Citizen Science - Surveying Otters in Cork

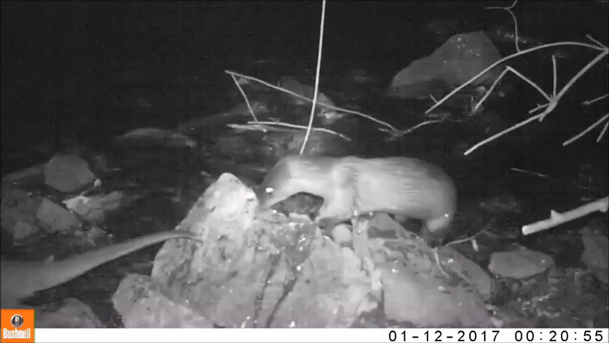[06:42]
Luckily, otters mark their territory. This is known as sprainting, and this is what these otters are doing.
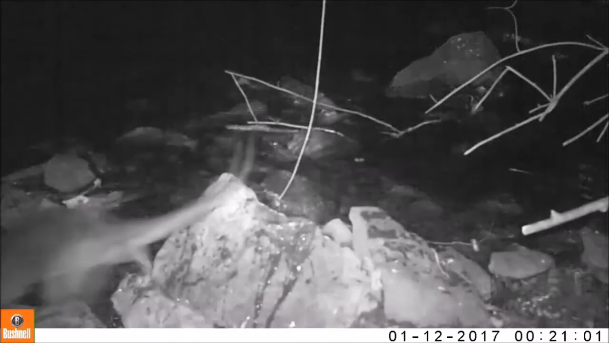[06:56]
They leave a bit of spraint along banks on rocks, stones or tufts of grass,